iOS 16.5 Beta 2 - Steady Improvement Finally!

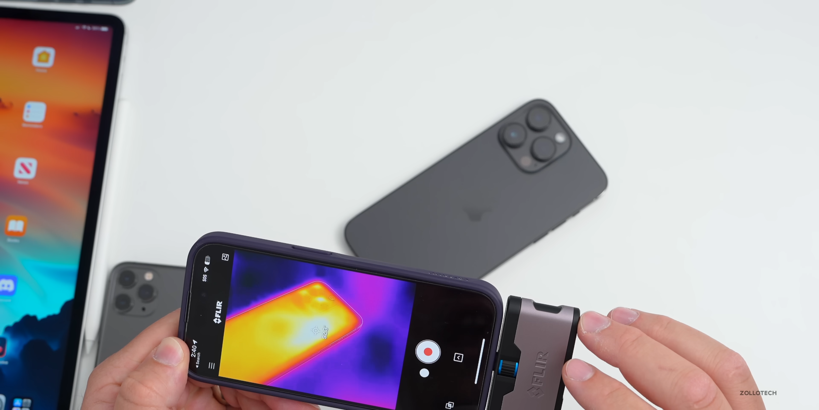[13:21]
and that's about 92.7 degrees Fahrenheit. So it's doing pretty well overall, no complaints there whatsoever.